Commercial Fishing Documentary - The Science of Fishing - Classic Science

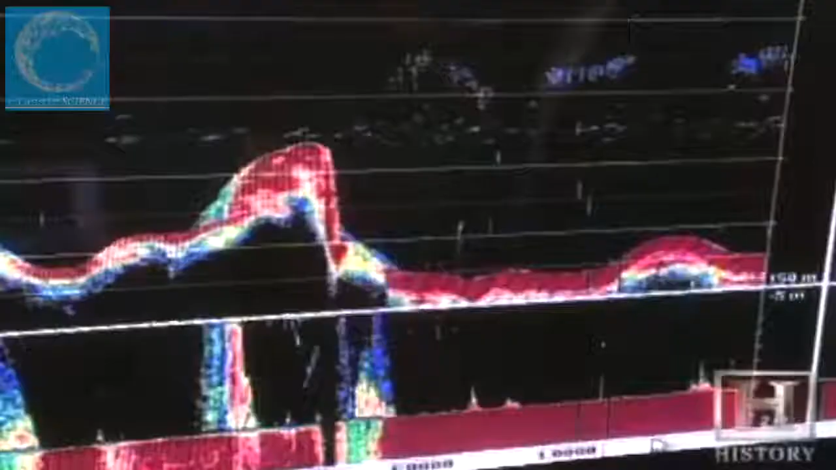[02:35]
Certain fish will look stronger at certain different frequencies, and they'll use those different frequencies to help differentiate between species and the like.
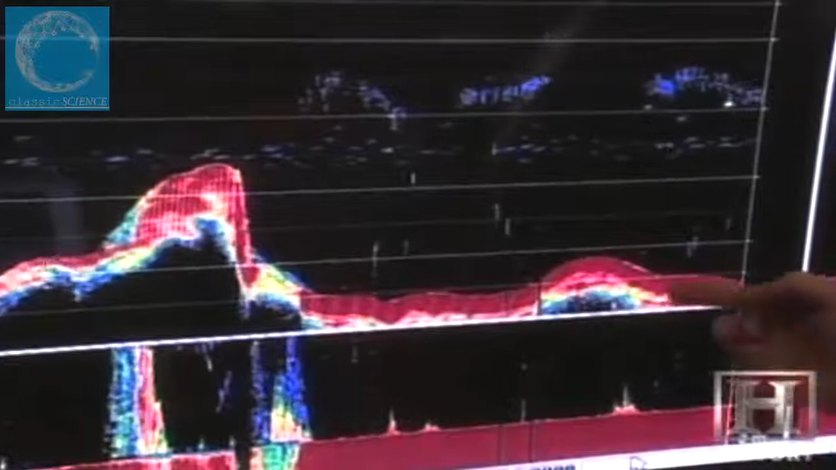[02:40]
A more sophisticated omni-sonar uses multiple transducers that ping 360 degrees around the vessel.
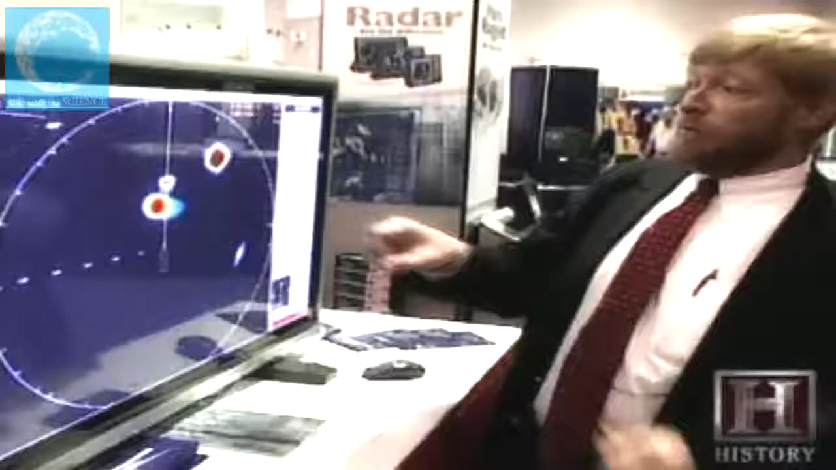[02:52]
What that allows you to do is see the targets, depending on the frequency and the range that you've selected,
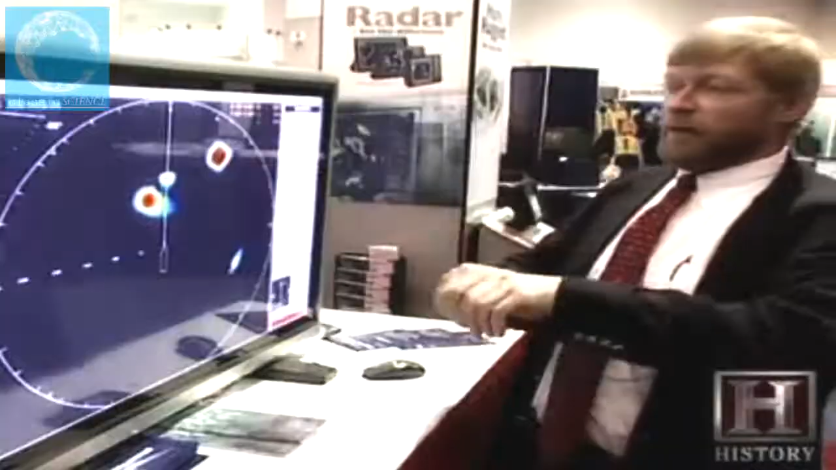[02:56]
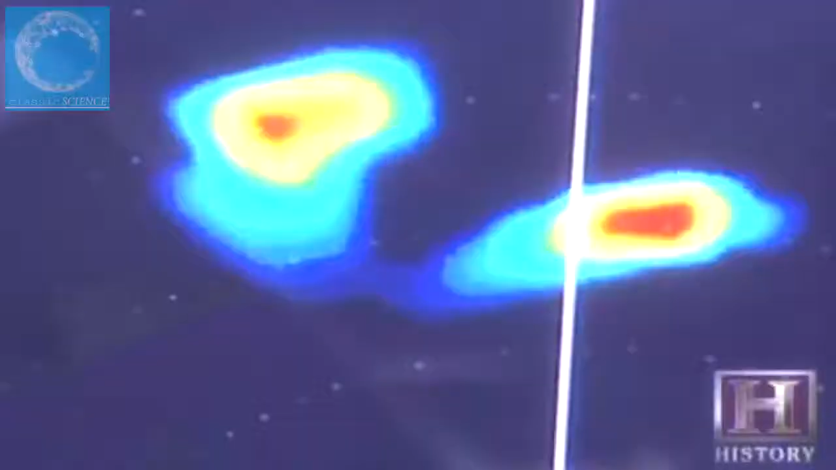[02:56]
that allows you to see the targets around the vessel as opposed to the echo sounder which shows them under the vessel.